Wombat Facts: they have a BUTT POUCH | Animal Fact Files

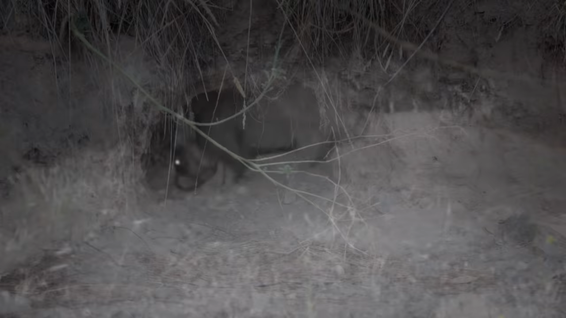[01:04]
Wombats are burrowers, and spend most of their days sleeping underground in large, well-constructed burrows, called warrens. Because they dig these burrows out themselves, females have to make sure their pouch doesn't get filled with dirt.
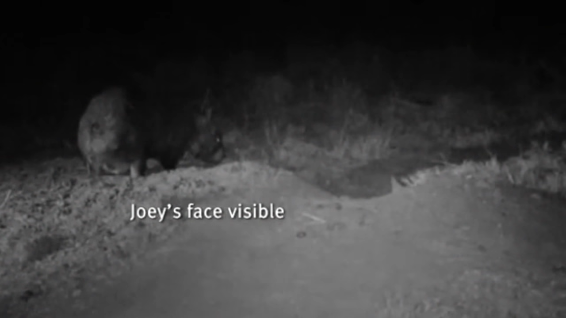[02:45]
where it will stay for nearly five months, at which point it will begin to leave the pouch until it can no longer fit at around nine months of age.